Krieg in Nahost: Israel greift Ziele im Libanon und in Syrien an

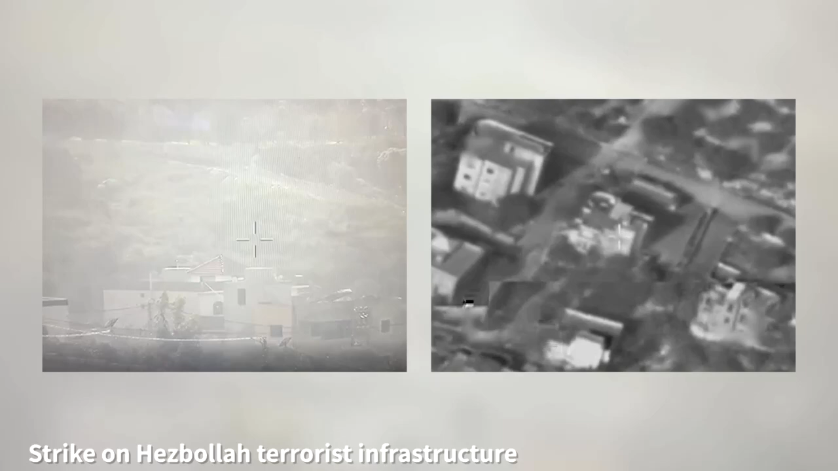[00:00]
Israel hat nach eigenen Angaben erneut Ziele der radikal-islamischen Hisbollah-Miliz im Libanon angegriffen.
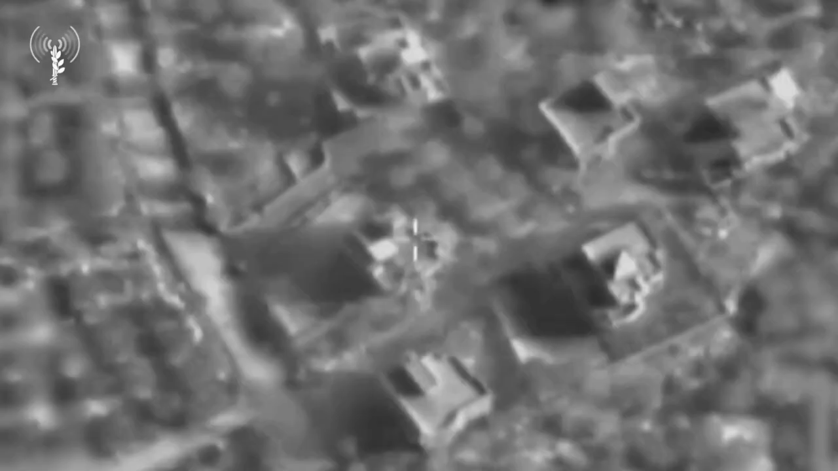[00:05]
Diese am Montag veröffentlichten Aufnahmen sollen Zerstörung von,
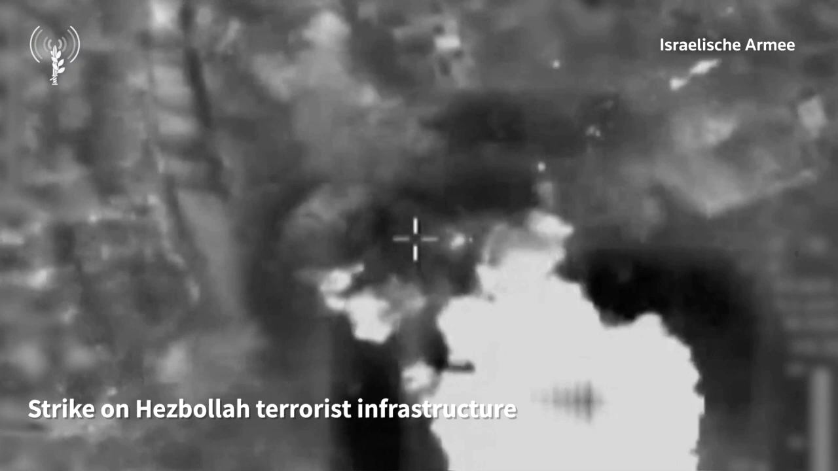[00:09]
Zitat, terroristischer Infrastruktur zeigen, so das israelische Militär.